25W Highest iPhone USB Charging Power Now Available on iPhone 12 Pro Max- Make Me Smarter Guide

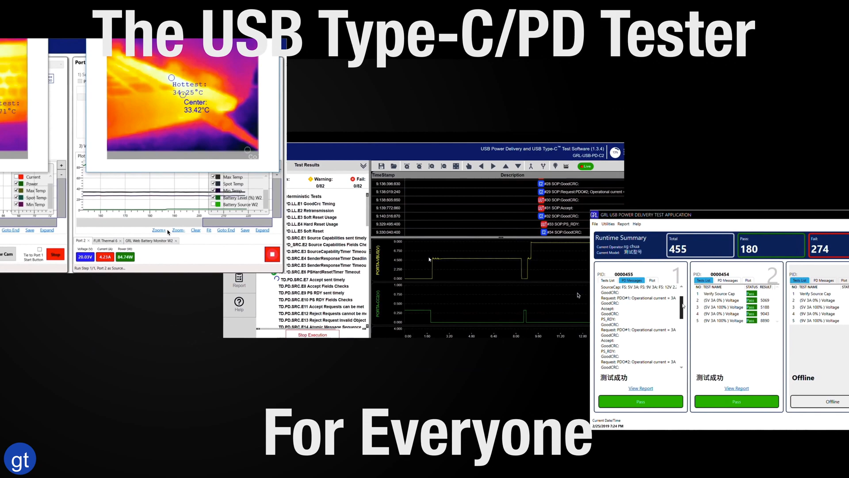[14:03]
which is able to emulate any USB charging device and check for product quality by running compliance and benchmarking tests. The C2 was able to capture power and protocol information between the chargers and the iPhone 12,
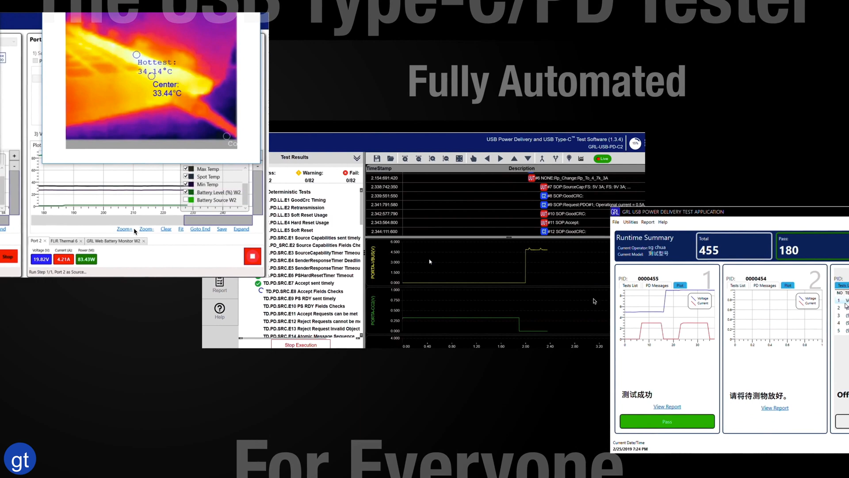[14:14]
while the GRL PowerSuite Pro software was able to capture FLIR thermal camera measurements and communicate with the iPhone to get battery charge data. We then apply PowerSuite Pro extended visualization software to show charging in action,